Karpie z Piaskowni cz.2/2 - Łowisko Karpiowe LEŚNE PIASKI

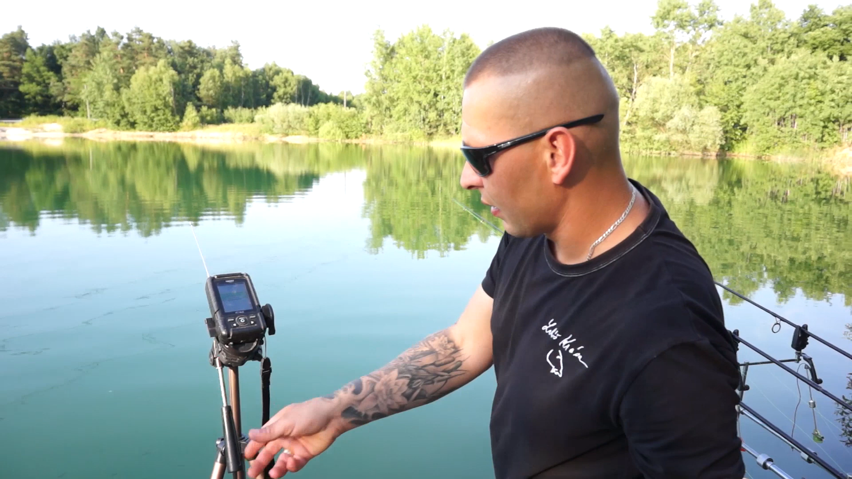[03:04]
Głębokość, którą wstawiamy, to jest około 2 metrów.
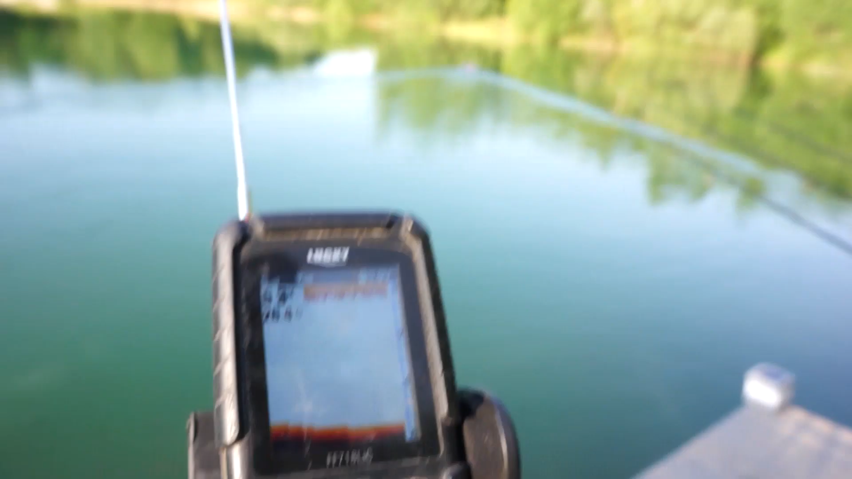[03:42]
Jak sobie zobaczymy na wodę, to przy brzegu nawet widać.
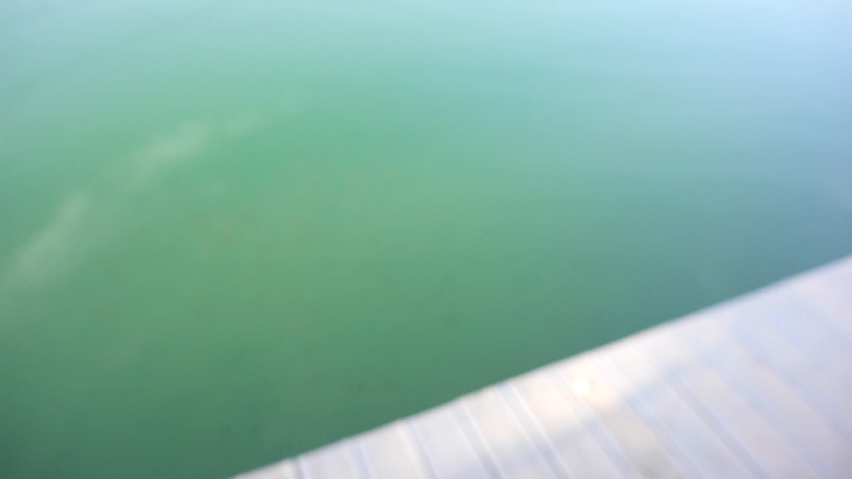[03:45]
Dokładnie.
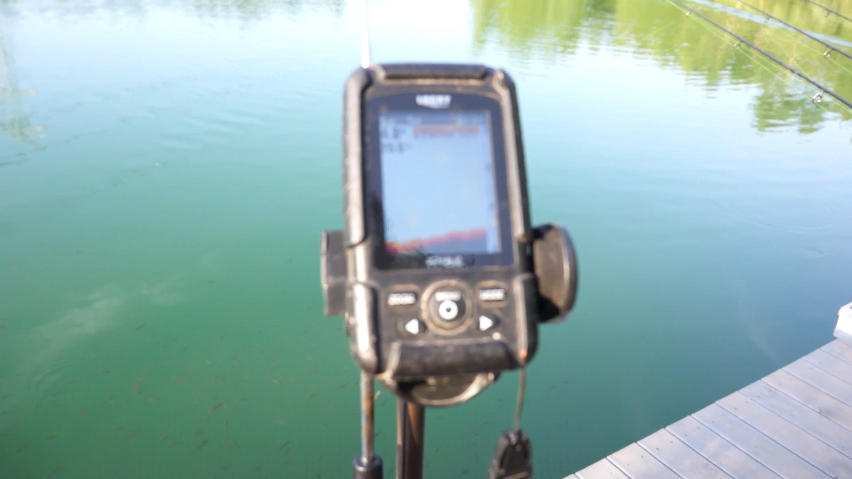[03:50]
Jaką głębokość będzie stawiał? Około 2 metrów. Pod brzegiem są?
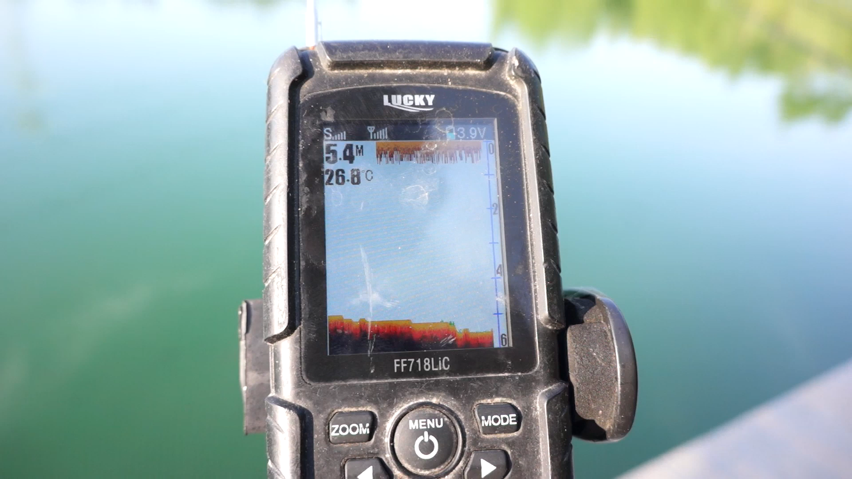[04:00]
On screen: depth 5.4 m, water 26.8°C
Pod samymi trzcinami z prawej strony. Tam na tym krzaczku. To jest nasze miejsce. Ryby się pokazują.
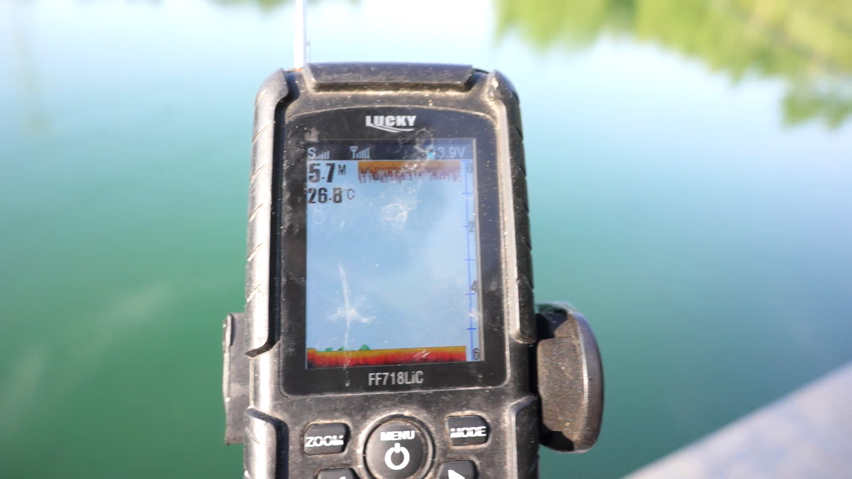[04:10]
On screen: depth 5.7 m, water 26.8°C
Tutaj mamy mega zróżnicowane dno, więc też jest pole do popisu niesamowite.
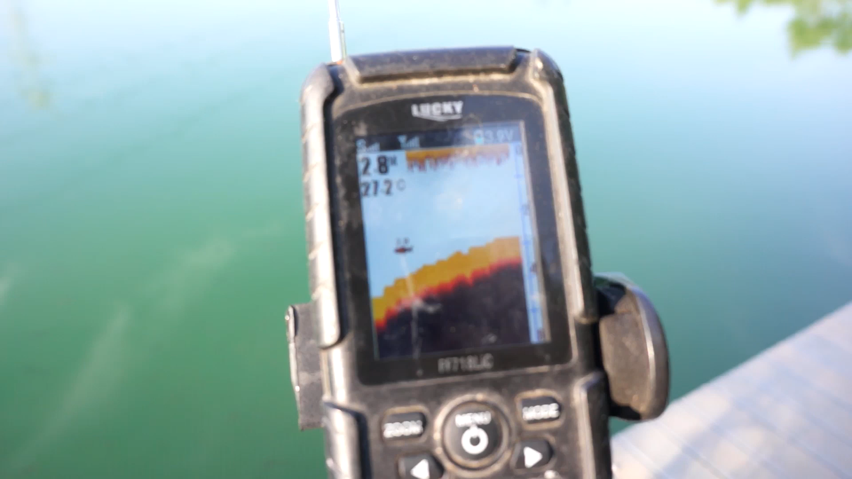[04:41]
280. Jeszcze popłyniemy troszeczkę na płytszą wodę. Temperatura wody 27 stopni. I metr. To by było tutaj.
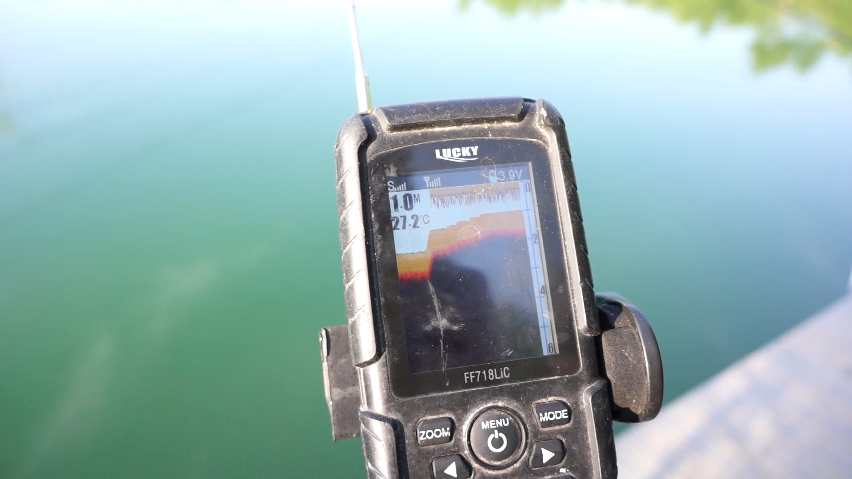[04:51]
On screen: water 27.2°C
Tu nam się na pewno stoczy delikatnie. Metr ale to jest dalej zagłębienie. Tak, woziliśmy ostatnio i myślę, że to będzie to miejsce. Zostawimy. Tam pod samym krzakiem.